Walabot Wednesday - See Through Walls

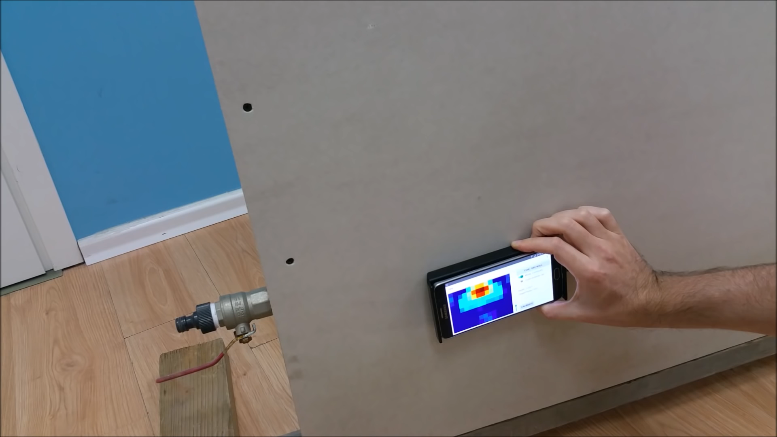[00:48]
And you can see a stronger detection for the metal pipe.